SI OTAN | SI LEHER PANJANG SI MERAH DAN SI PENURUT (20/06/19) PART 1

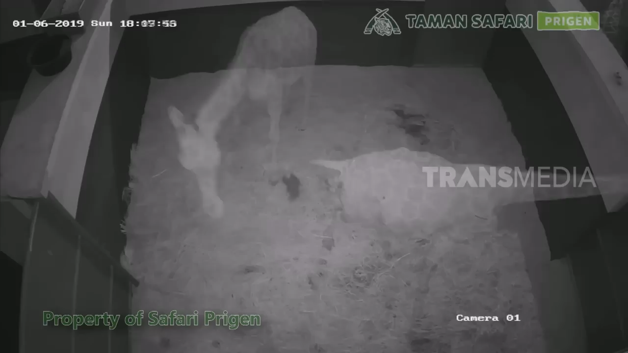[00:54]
ini dia detik-detik yang sangat menegangkan Sekor induk jerapah sedang berjuang keras untuk melahirkan anaknya Ayo yang kuat, Sob Kamu pasti bisa Akhirnya setelah mengandung selama 12 bulan dan 4 jam proses persalinan Si